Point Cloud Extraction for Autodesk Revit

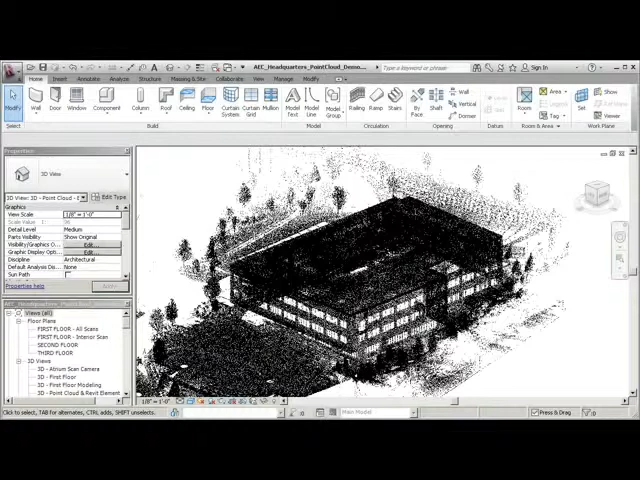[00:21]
which can be used within the building industry as a method to capture the existing state of a building. Point cloud data can then be used in Revit to author a building information model to represent existing building geometry,
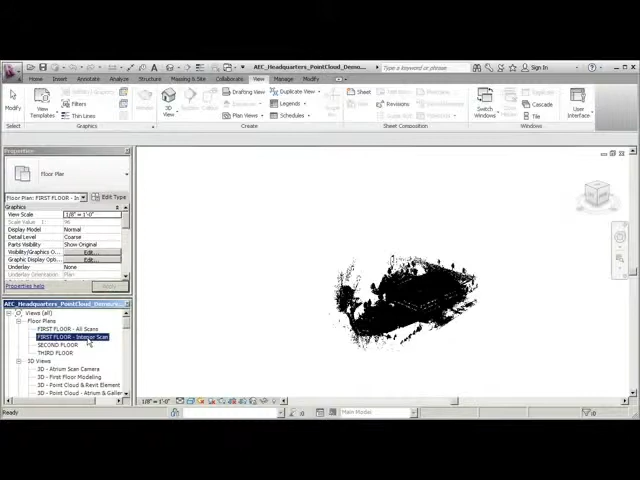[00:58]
Standard Revit section views can help you locate the level datums relative to the point cloud data.
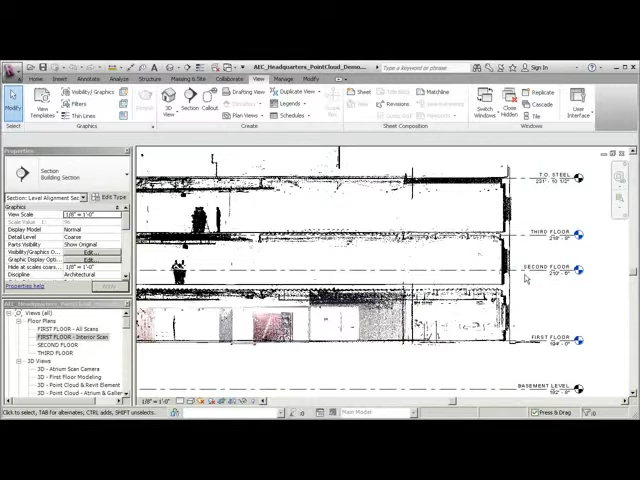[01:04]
Place levels and use the move tool to adjust the levels and accurately snap to floor points.
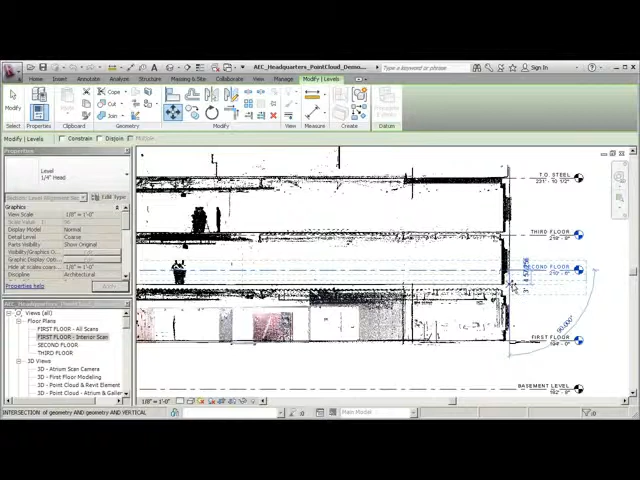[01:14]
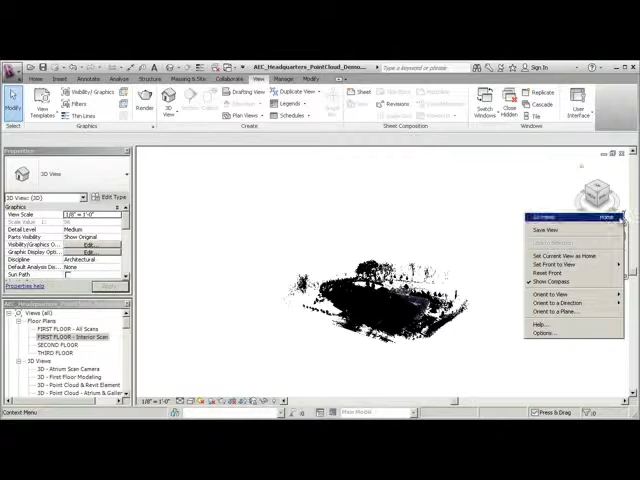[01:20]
Generating a 3D view from a floor plan view allows you to isolate a particular region of the cloud and get a clear understanding of the constraints of an individual floor.
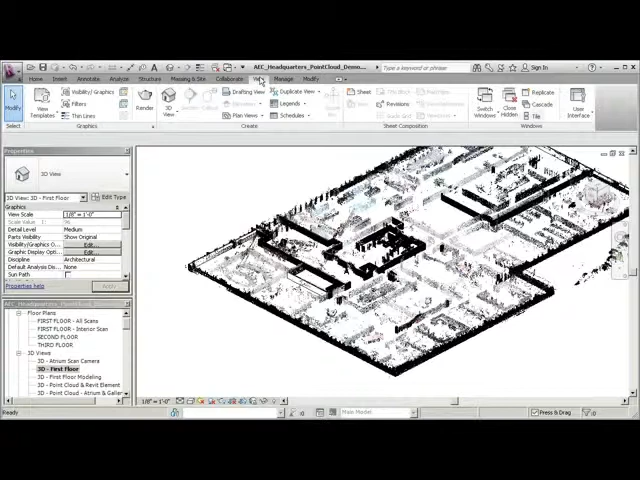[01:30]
Using the tile tool on the view tab, you can see the plan and 3D views at the same time. By applying shape recognition technology to the point cloud data, Revit can detect planes at right angles to the current view.
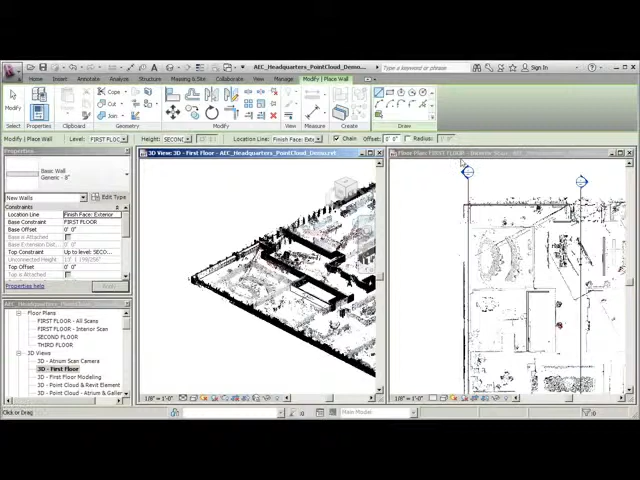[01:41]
This technology allows you to snap to planes and accurately create Revit models such as walls. Revit detects geometry from the point cloud, allowing you to add building elements. For example, you can place windows on a facade section view. To more clearly see the window openings in the shaded view,
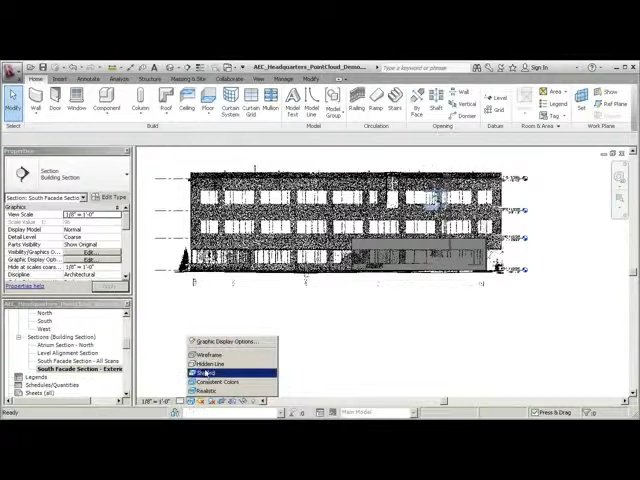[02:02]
enable the ghost surfaces graphic display option. Use the measure between two references tool to determine the correct window size. You cannot place dimensions in the point cloud directly because the cloud does not contain elements that can be constrained. Select the window type and place windows using the point cloud as a reference.